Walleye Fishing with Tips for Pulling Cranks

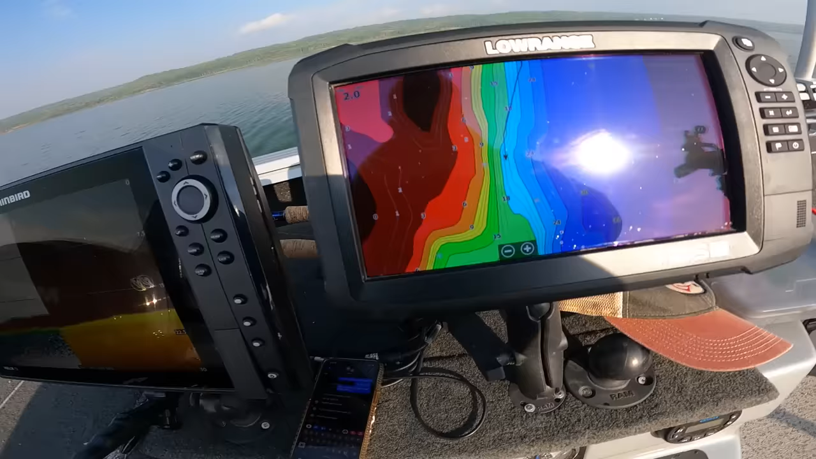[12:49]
As you can see right here, I'll just go with the head camera there.
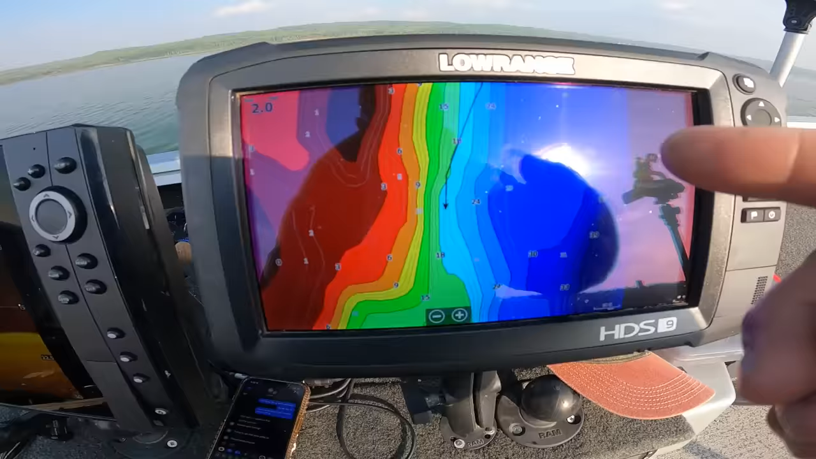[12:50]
I'm just following the contours all the way down. Right now I'm in 18 feet, so I do want to get myself out just a little bit more.
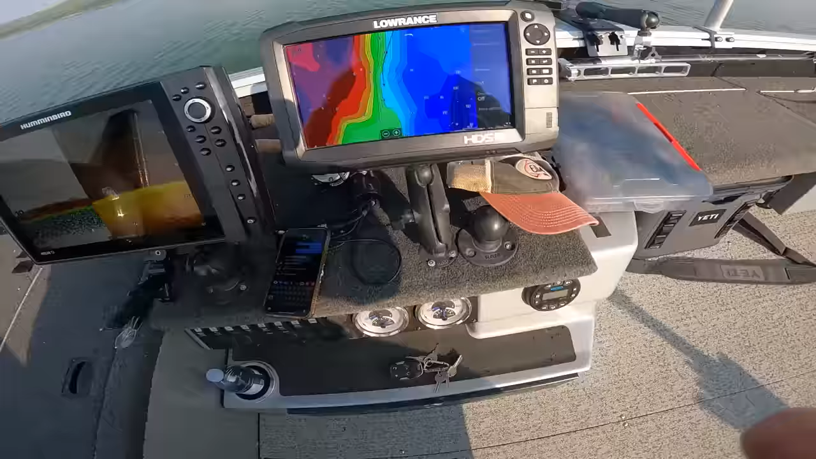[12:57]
I think all 18 feet could be good. Oh yeah. Oh, big.